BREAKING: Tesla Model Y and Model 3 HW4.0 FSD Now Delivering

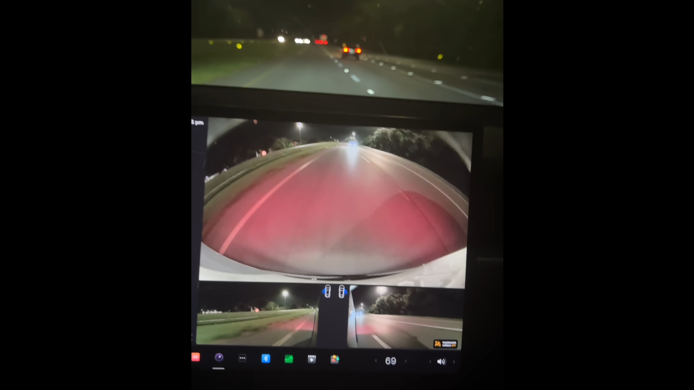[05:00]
As you can see there is tremendously more detail here. In addition there's a lot less oranging that's going on because of reflections. This thing is definitely a much crisper cleaner and clearer image on screen.